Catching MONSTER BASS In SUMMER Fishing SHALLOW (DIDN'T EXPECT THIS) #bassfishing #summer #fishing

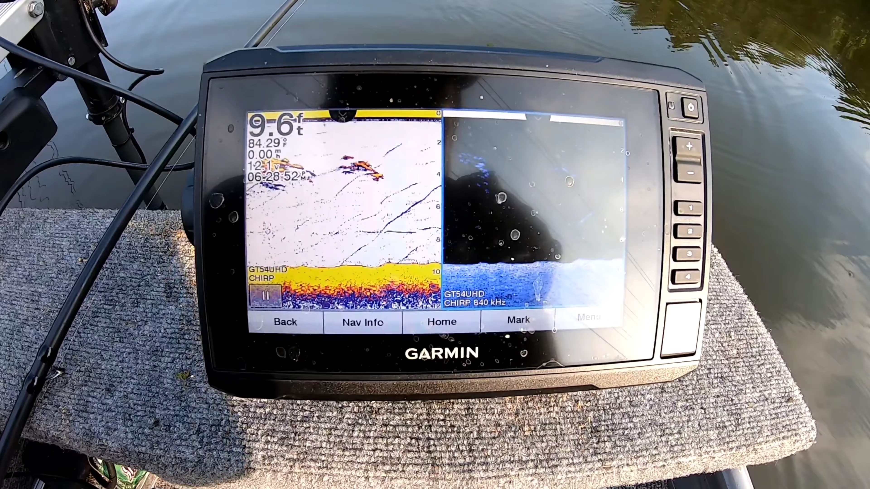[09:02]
On screen: depth 9.6 ft
All right, guys, so we're currently fishing in 9 feet of water right now, actually 9.5. The water temp is 84.31,
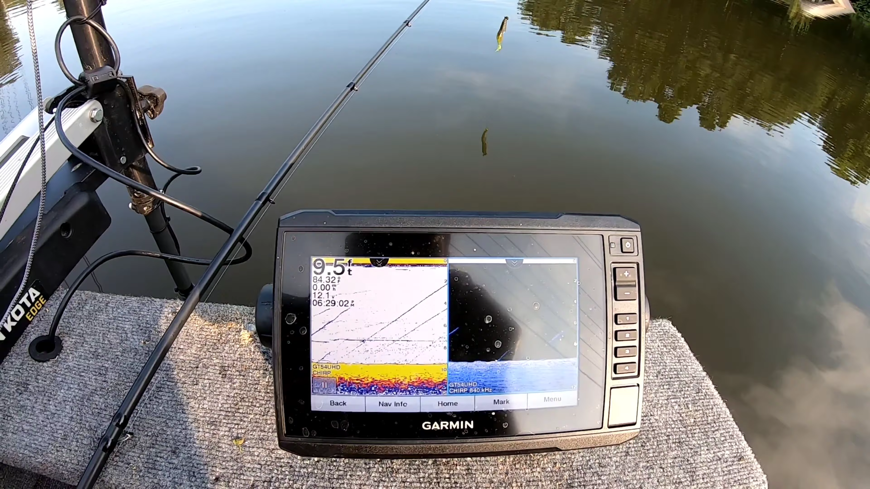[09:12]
On screen: depth 9.5 ft
and the water temperature is exactly 6 degrees cooler than up front, so that's why we're catching fish here. And there's a bunch of different bait, and those are all our line marks going through the bait.
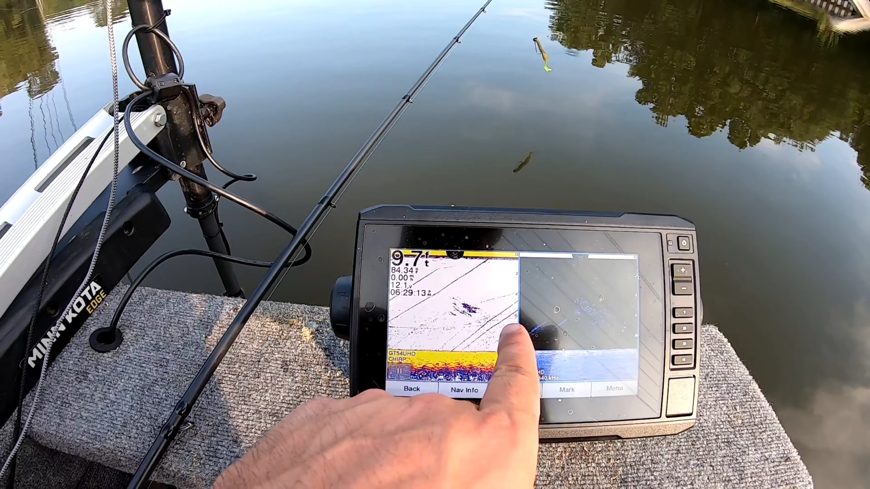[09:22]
On screen: depth 9.7 ft
That actually could be crappie, I'm not sure, but I don't have no crappie rod to actually tell.